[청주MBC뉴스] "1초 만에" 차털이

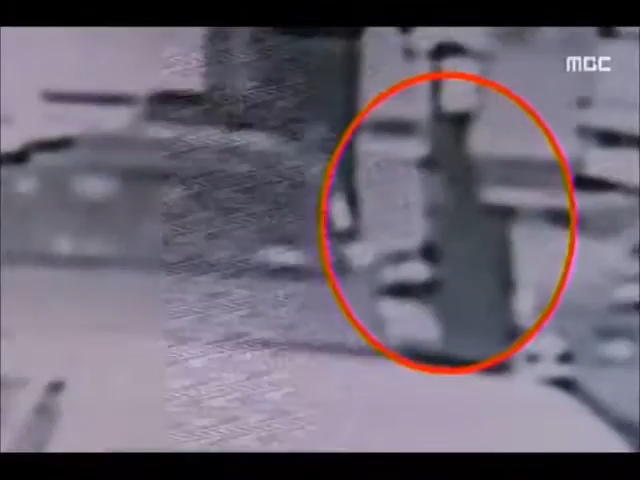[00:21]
두리번거리며 차를 찾는가 싶더니 본인의 차를 열쇠로 열듯 손쉽게 차에 올라탑니다.